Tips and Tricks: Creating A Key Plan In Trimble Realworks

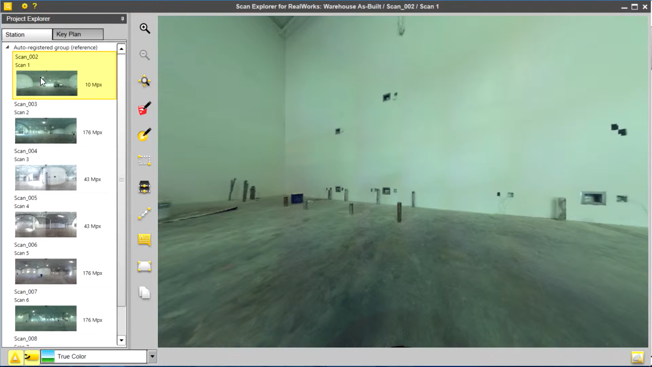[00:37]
and we commonly are just navigating these in a station-based view.
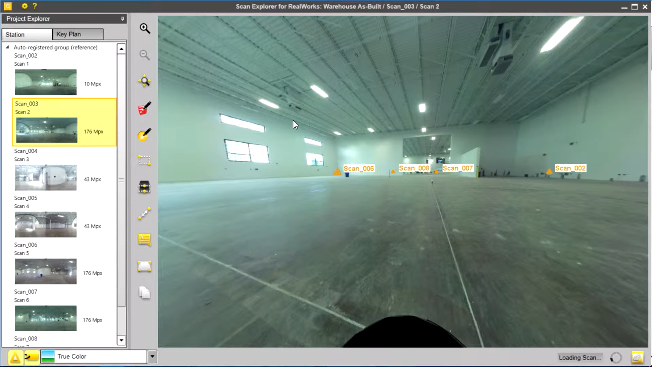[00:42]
But there's a tab here next to Station called Key Plan. If I look at the key plan, I can see the location of these stations once the point cloud has been registered.
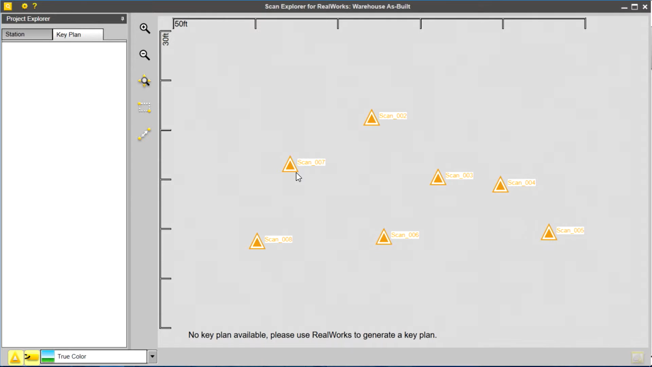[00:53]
Now, unfortunately, though, I can't see where they are relative to the point cloud, and it tells me that no key plan is available. So I'm going to go ahead and close Scan Explorer and go back to RealWorks.
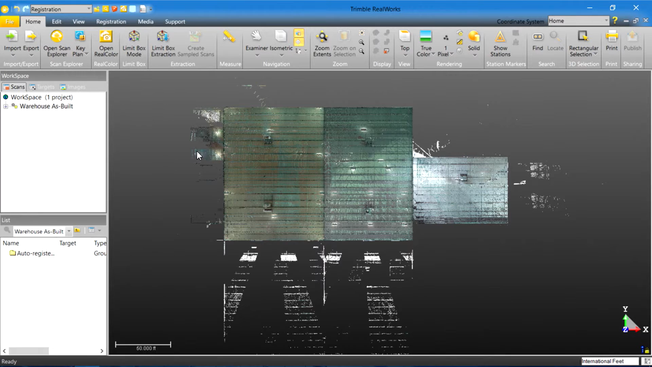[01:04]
And from right here in Registration, next to the Open Scan Explorer button, there is a key plan button. If I simply click on Key Plan and select Generate Key Plan from Current View, Trimble RealWorks will create an image of this top-down view,
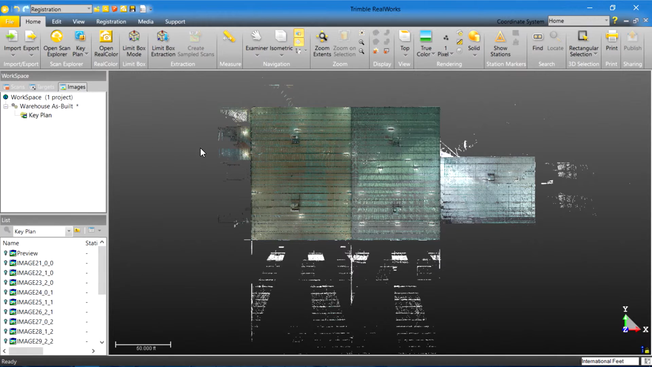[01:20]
which now, when I go into Scan Explorer,
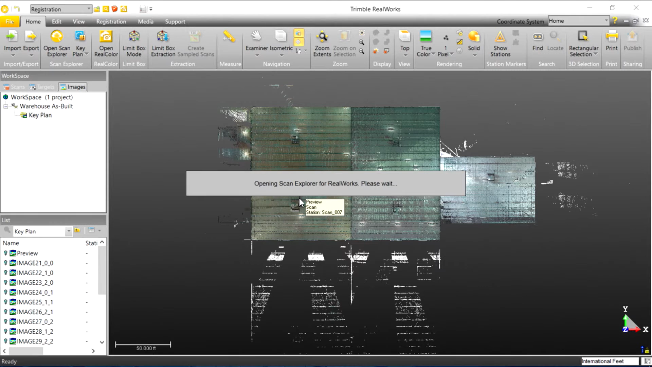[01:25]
I will be able to see this key plan, which will help me visualize exactly where those stations are located in the point cloud.
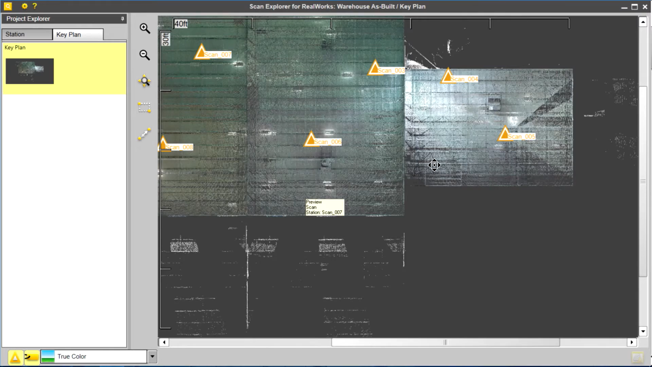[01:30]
So as I navigate around,
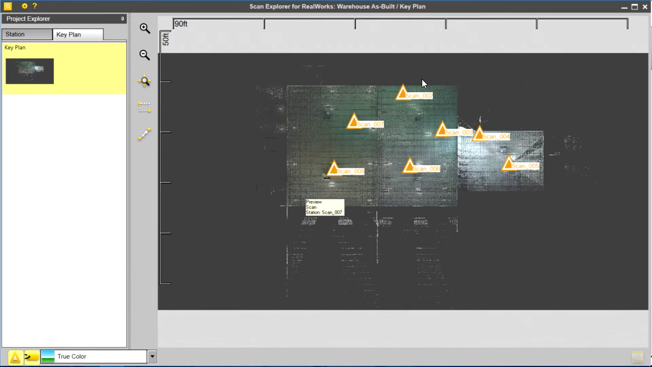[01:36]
I can see where these stations are, and I can click them directly from Key Plan.